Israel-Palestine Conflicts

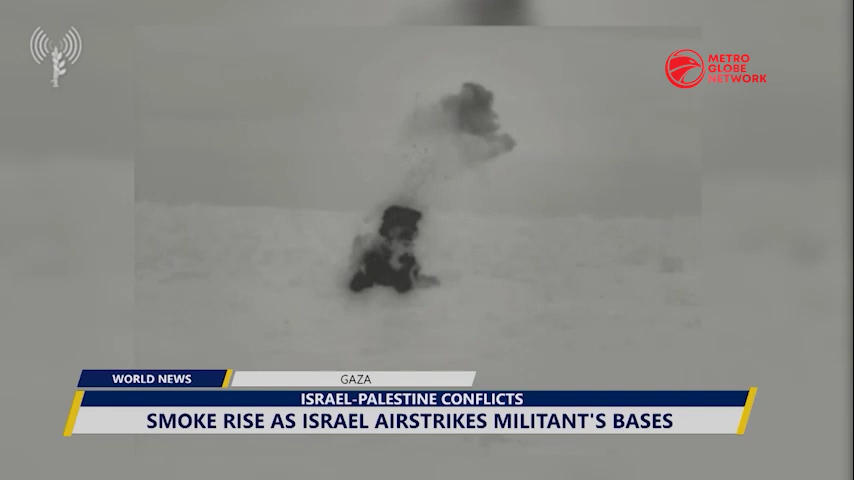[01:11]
Israeli Defense Force's footage on Thursday showing what it said were airstrikes on several targets in northern and central Gaza. Smoke could be seen rising from what is believed to be an anti-aircraft missile fired against Israeli aircraft and buildings.